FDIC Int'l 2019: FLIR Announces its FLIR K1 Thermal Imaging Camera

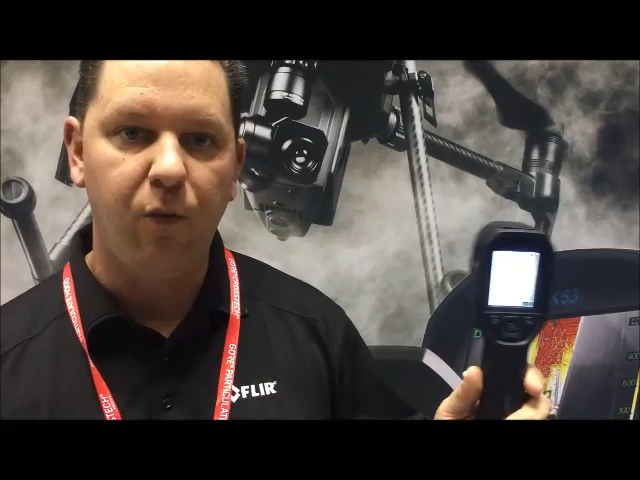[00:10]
The FLIR K1 is a $599 MSRP camera.
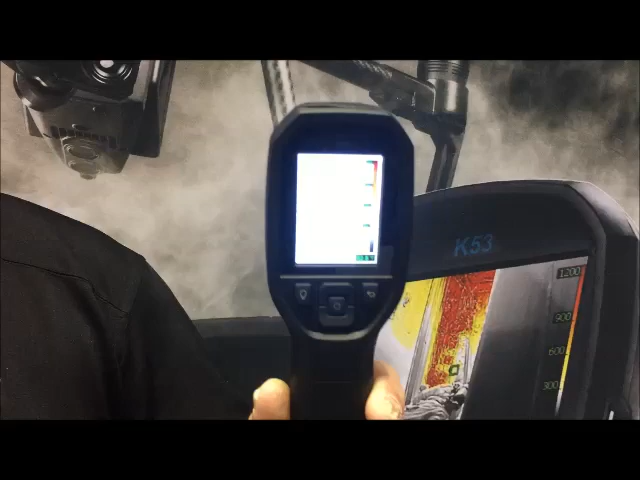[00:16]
It is a stick figured camera, pistol grip. On the front there's a trigger. The trigger takes pictures.
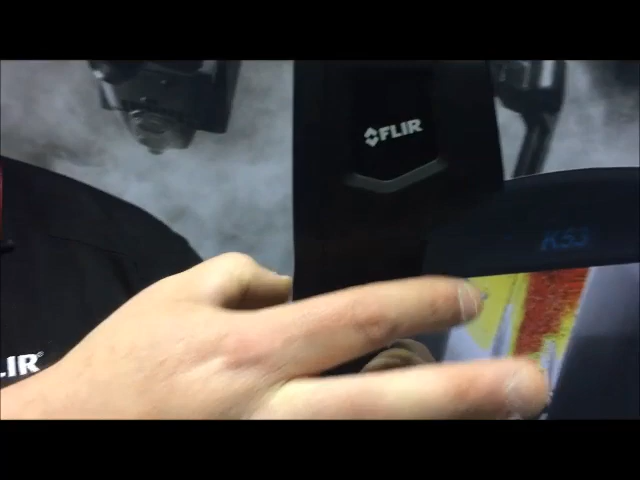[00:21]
The neat thing about what we do is we have a technology called MSX. MSX is a visual overlay on a thermal base so it brings out very crisp items.
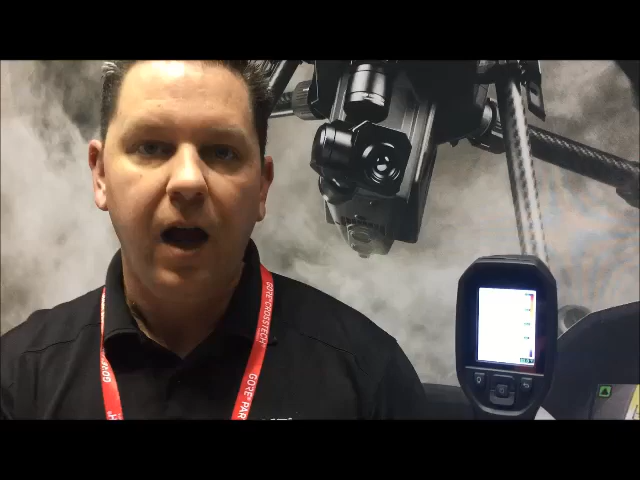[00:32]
You can actually read words and you can really outline those edges.
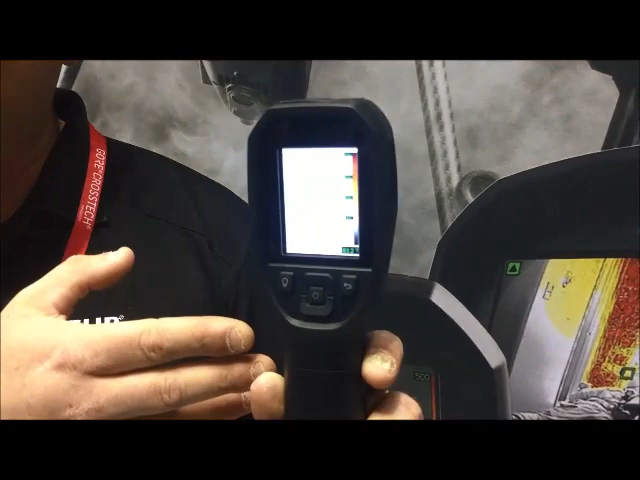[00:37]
When you take a picture with the K1 it actually captures a visual image as well as a thermal image in two separate files.
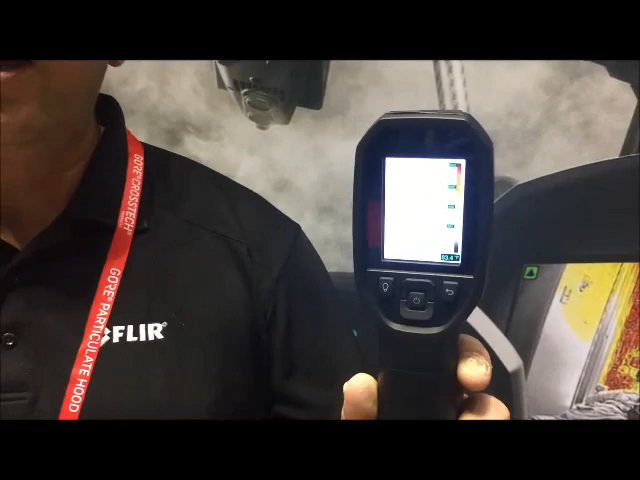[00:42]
So you can get up to 10,000 sets of images with this particular camera. Approximately about a five hour internal battery run time.
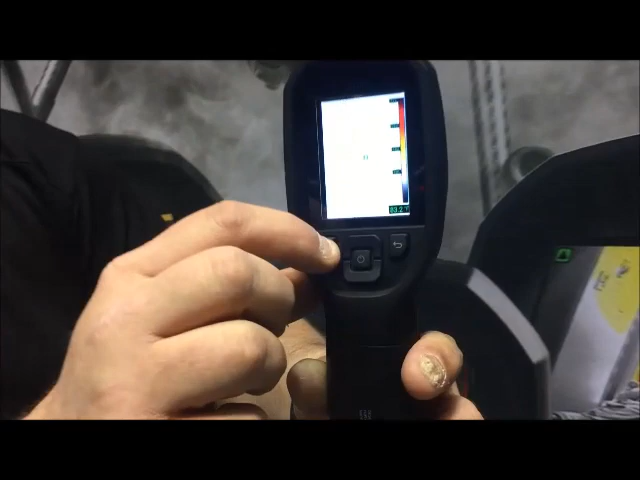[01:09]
And it has a very bright flashlight. One push of the button turns the flashlight on.